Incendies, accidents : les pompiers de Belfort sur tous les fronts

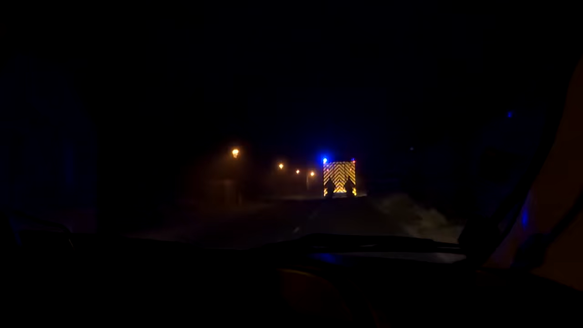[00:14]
On part sur un AVP avec incarcéré, donc une voiture qui serait tombée dans un fossé.